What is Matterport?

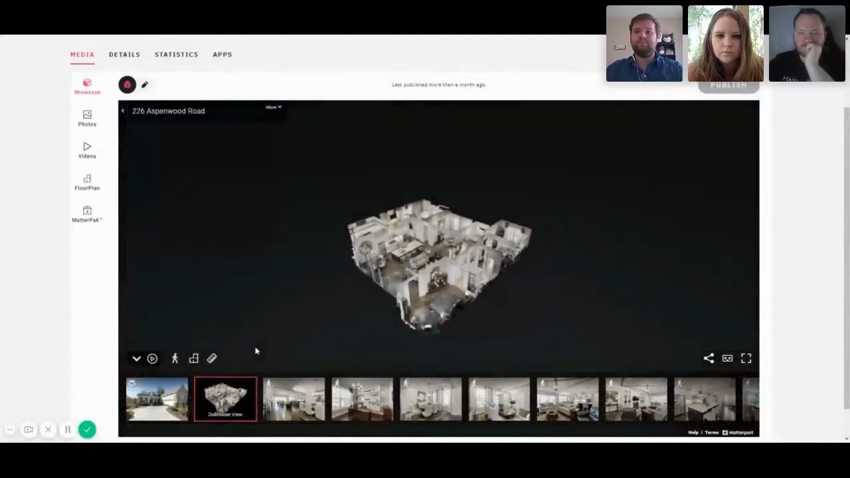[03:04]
and you can just take the house itself and just scroll around wherever you want to go and you can even see you know how it looks like floor plan wise now
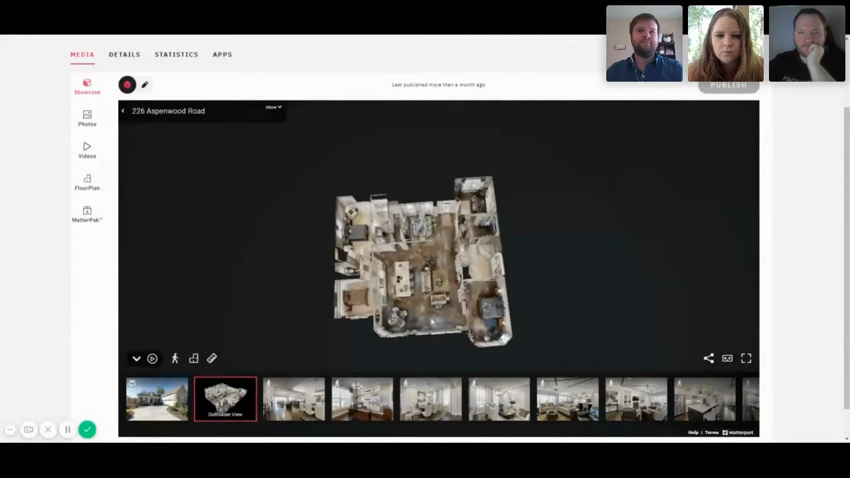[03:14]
the first thing we're going to do is we're just going to walk in the front here so this is what it looks like right when you come in now obviously with what's going on right
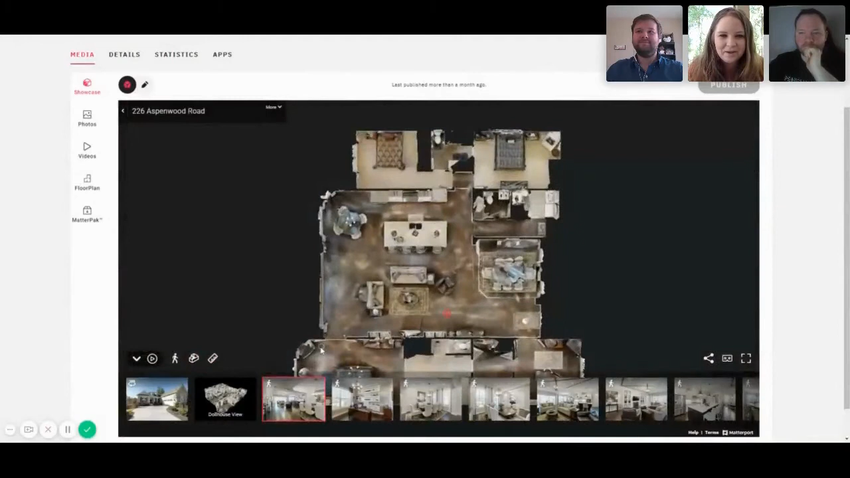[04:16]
exactly how everything's laid out that's kind of cool it's a lot better than just looking at a picture of it we'll
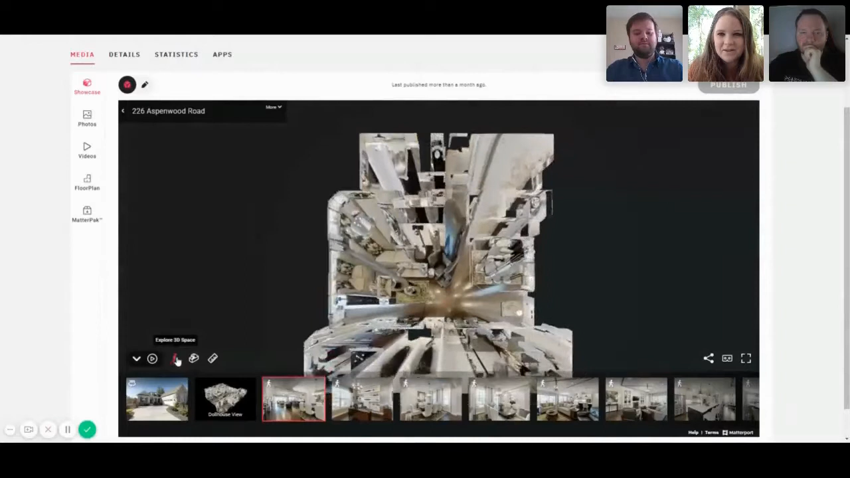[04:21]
go back into the 3d space it's also uh vr support so you can use you know oculus or samsung